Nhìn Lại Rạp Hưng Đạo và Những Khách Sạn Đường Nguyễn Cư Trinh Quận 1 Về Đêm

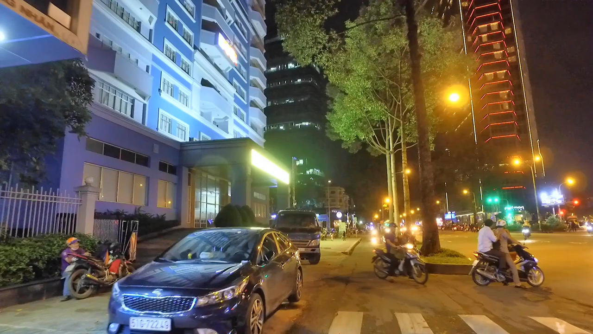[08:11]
Cao ốc này rồi ha Trung tâm báo chí Hồ Chí Minh
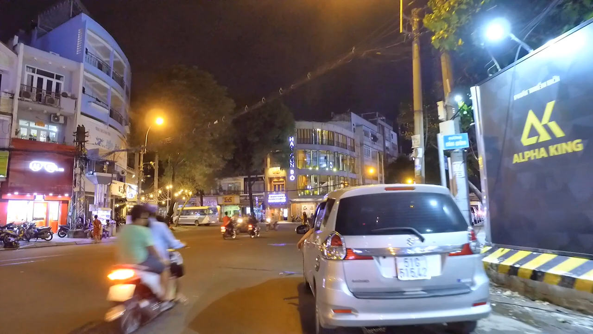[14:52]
Và bên kia là đường Cống Quỳnh Một phần Một đoạn Một đoạn nhỏ Của đường Cống Quỳnh Và Có cái hẻm Nguyễn Minh
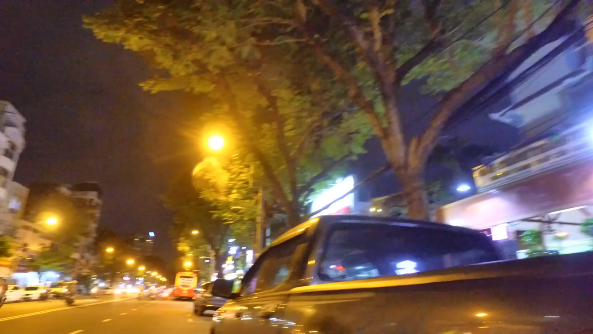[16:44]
Và kế bên đây có một cái hẻm 126 Có
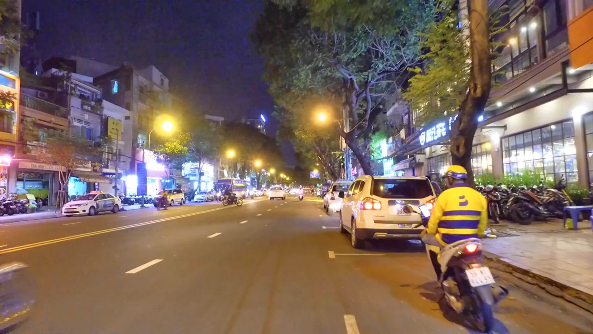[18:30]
Sẵn chúng ta đi xem luôn cái đường này luôn ha Còn một khách sạn ở Ngay Mũi Tàu, Nguyễn Cử Trinh và Và Võ Tánh Hôm nay là Nguyễn Trãi Nó Đây với Con đường Nguyễn Cử Trinh ngày nay Rất là rộng lớn Không có